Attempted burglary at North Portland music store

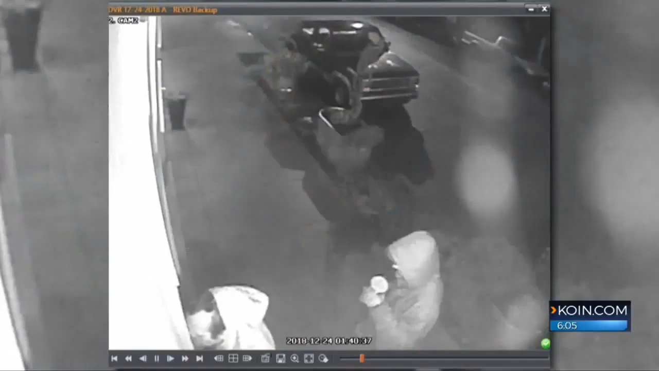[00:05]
We know it happened on Christmas Eve. Take a look here. So these two men, they walk up to the glass door at Three Tracks Music in North Portland.
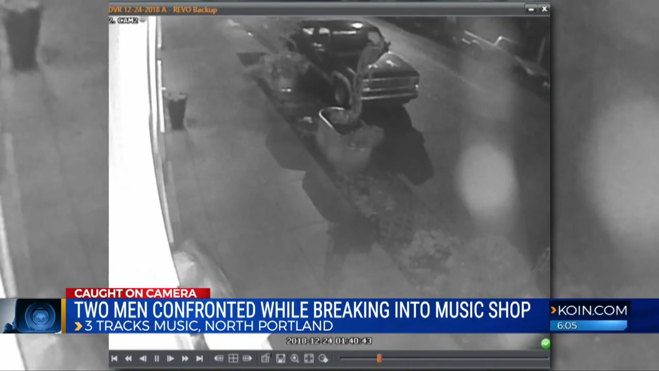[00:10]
They smashed the glass, but an employee was there working late that night,
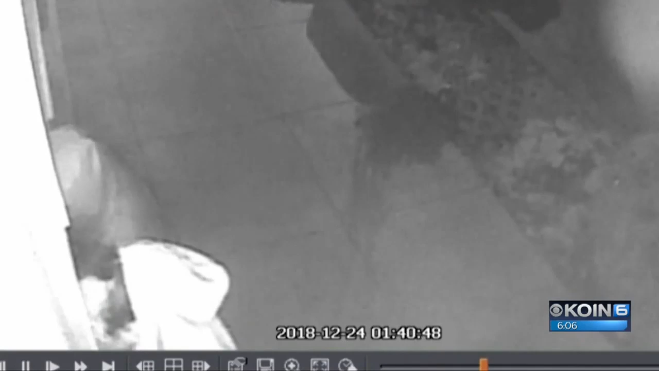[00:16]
and when he heard the commotion at the front door, that employee confronted the two burglars with a weapon, and that scared them off.